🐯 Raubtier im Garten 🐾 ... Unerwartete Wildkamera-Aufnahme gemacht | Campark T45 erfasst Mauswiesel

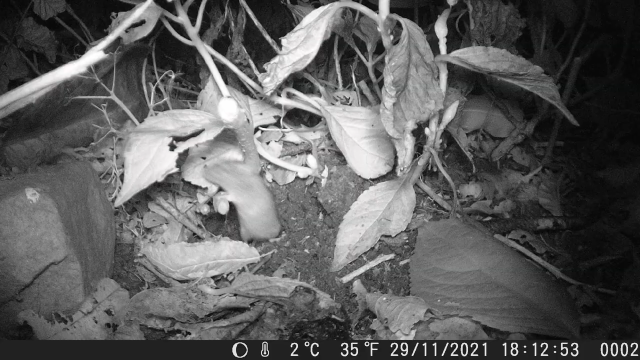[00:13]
Okay, okay, sehe ich ja ein.
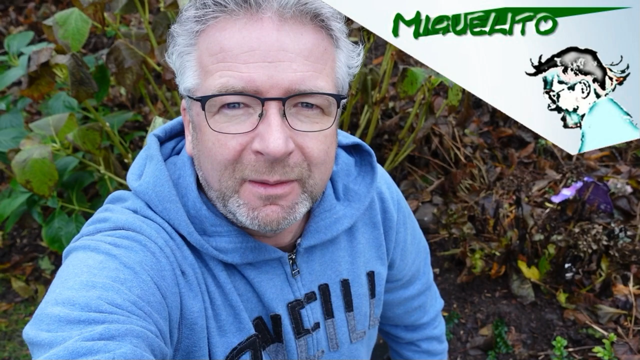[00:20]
Mäuselöcher observieren mit einer Wildkamera ist nicht besonders spannend, aber es gibt immer wieder überraschende Momente.
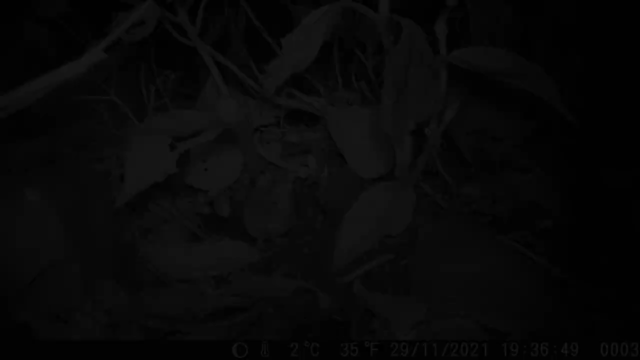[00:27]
Wieder einmal habe ich eine Wildkamera mit Nahlinse kombiniert und an einem sichtbaren Mäuseloch unter einer meiner im Garten befindlichen Hortensien aufgestellt. Naja, und wie man hier sieht, ist dort auch eine Maus zu sehen, in dem Fall eine Brandmaus. Okay, sie ist ein, nicht besonders spektakulär und damit es eben nicht ganz so langweilig ist, habe ich hier auch mit dem Side-Ruffer die Aufnahme gemacht von dieser kleinen Brandmaus.
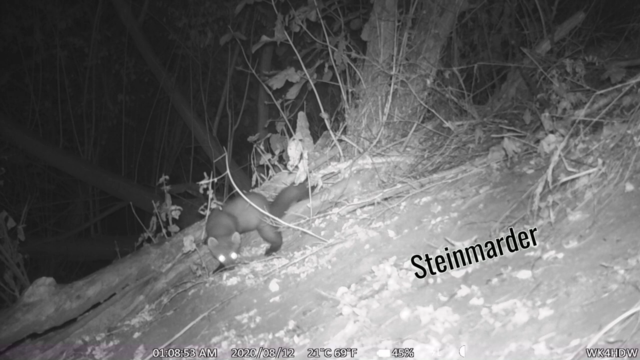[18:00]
Das ist ein Steinmarder, scheint ein junges Tier zu sein, ganz neugierig und genau an gleicher Stelle erstmalig eine Aufnahme, die mir gelungen war von einem Mauswiesel.
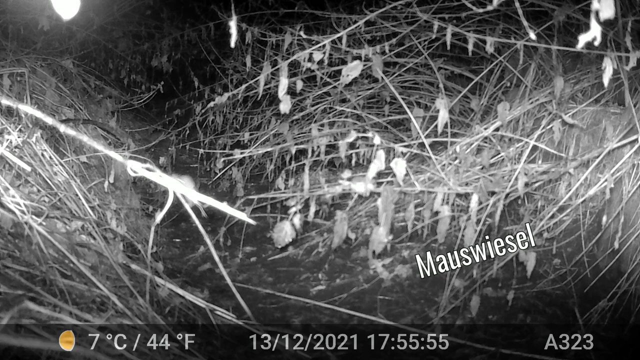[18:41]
Genau wie dieses Mauswiesel hier bei mir im Garten und hier eine frische Aufnahme aus dem Revier an einer ganz unscheinbaren Stelle.
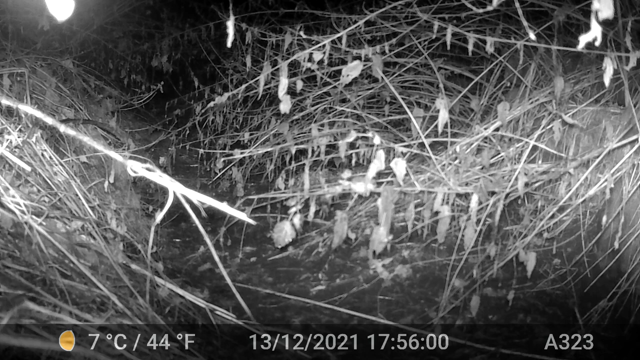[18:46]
Das macht es halt immer so spannend, eben vorher nicht zu wissen, was los ist und geschickt neue Stellen auszuwählen, wo man die Wildkamera positioniert.